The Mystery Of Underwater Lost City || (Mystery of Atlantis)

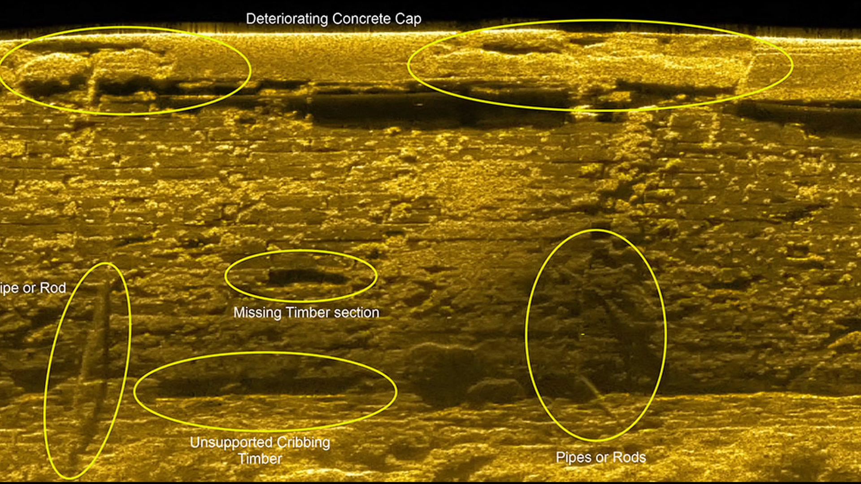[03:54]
سکیننگ ٹکنالوجی اصل میں ایسی ساؤنڈ ویوز ہوتی ہیں جنہیں پانی میں جب ڈالا جاتا ہے تو
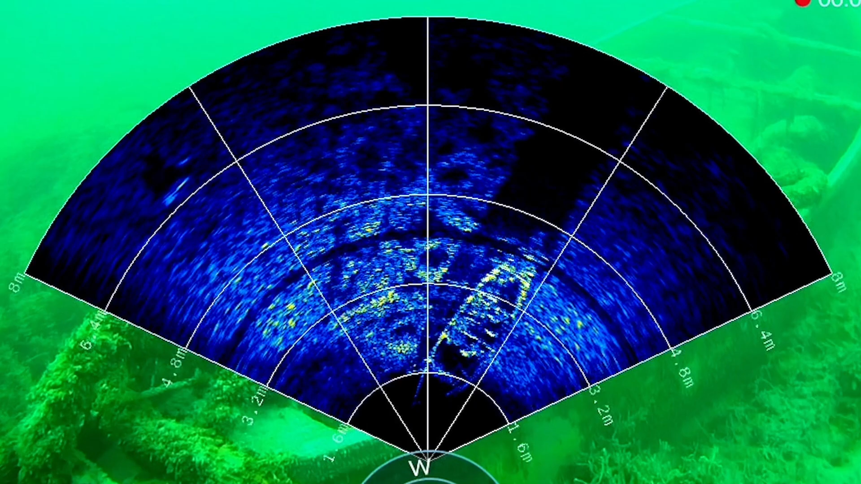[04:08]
کمپیوٹر کی مدد سے اس ریفلیکشن کا ایک 3D
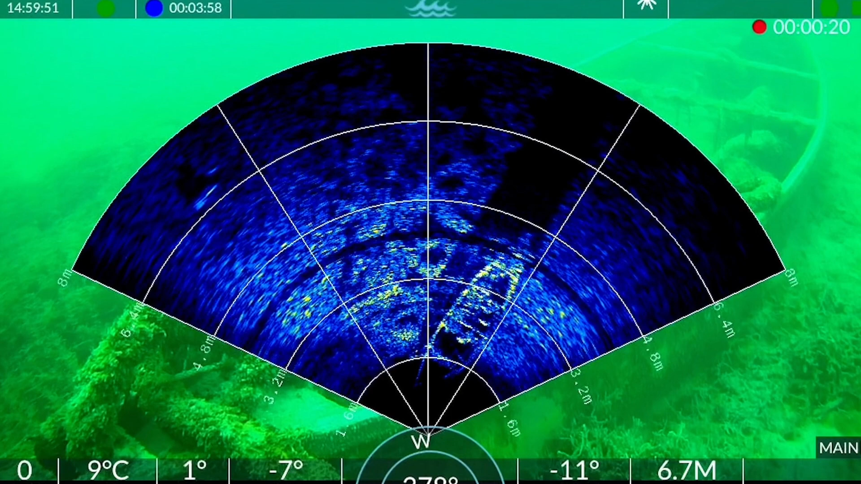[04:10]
On screen: water 9°C
موڈل تیار کیا جاتا ہے سونار